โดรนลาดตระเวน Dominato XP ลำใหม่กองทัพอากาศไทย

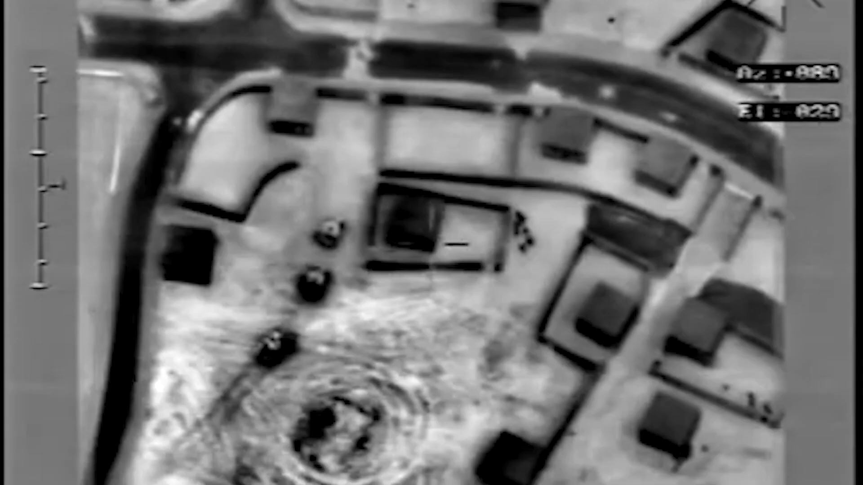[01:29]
42 เมตร น้ำหนัก 1,200 กิโลกรรมความเร็ว 350 กิโลเมตร ต่อชั่วโมง เพดานบิน 30,000 ฟุตร หรือประมาณ 9 กิโลเมตร ระยาวเวลาถามการบินนาน 28 ชั่วโมง
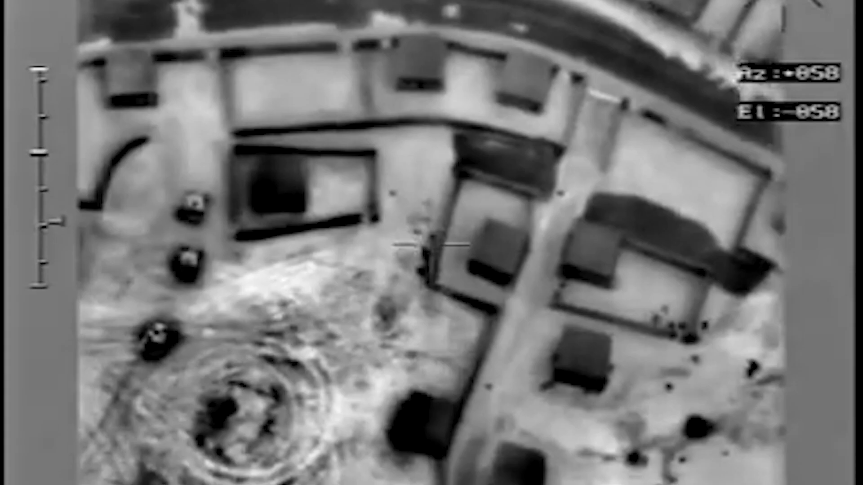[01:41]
มีคุณสมบัติหลักได้แก่ ระบบหลายเซ็นเซอร์ และหลายภารกิจ
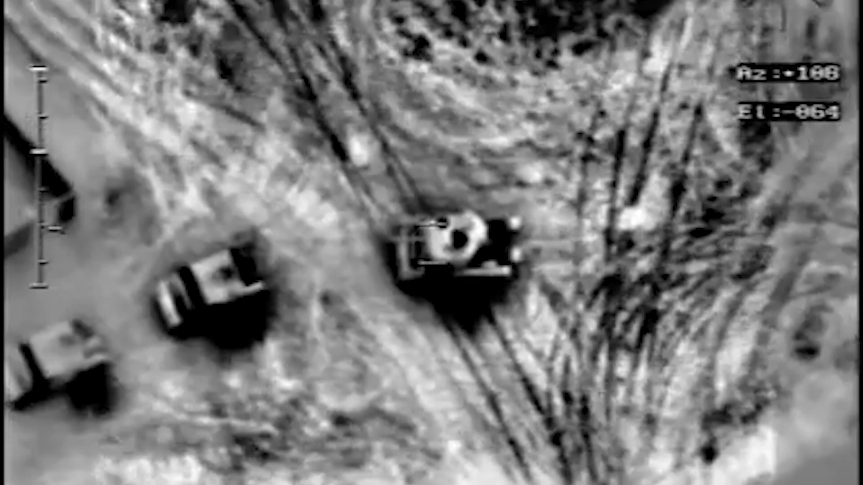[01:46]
เครื่องยนคู่ความเร็วสูง ระบบ Data Link คู่ขั้นสูง ระบบนำทาง
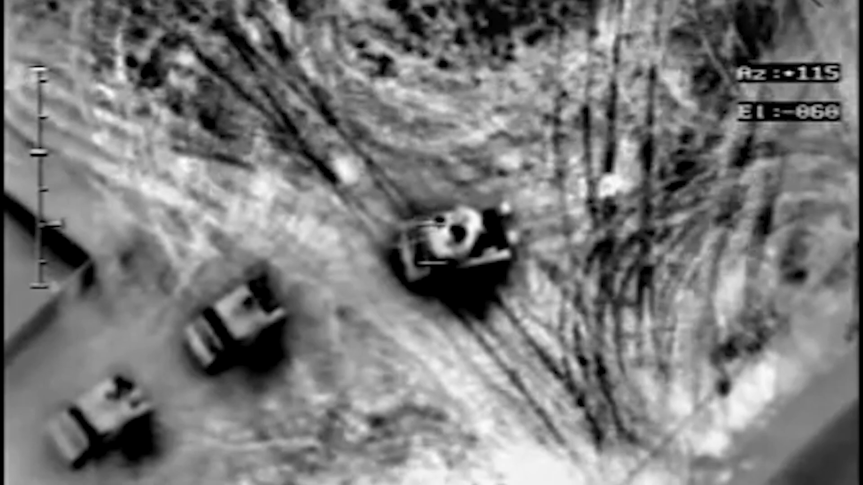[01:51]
GPS INS ความจู่น้ำหนักบันทุกสูงเพดหลดท่องภายในและ